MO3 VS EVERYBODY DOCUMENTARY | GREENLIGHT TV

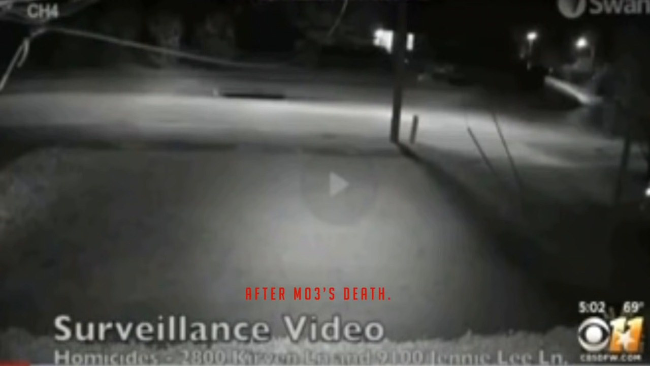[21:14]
Police have a video of a car leaving that scene as their only evidence.